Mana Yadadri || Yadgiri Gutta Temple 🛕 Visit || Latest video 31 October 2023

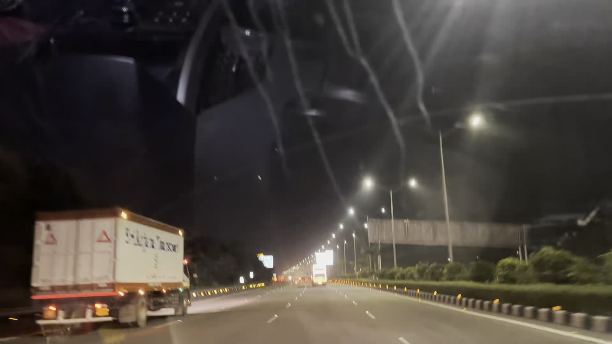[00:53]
जो गाइस फिलाल अपन क्या है और आर पे चड़ गया नेक्स्ट एक्जिट अपना वरंगल जो वहां से अपन लेलेंगे पर याद रूटे के चल जाएंगे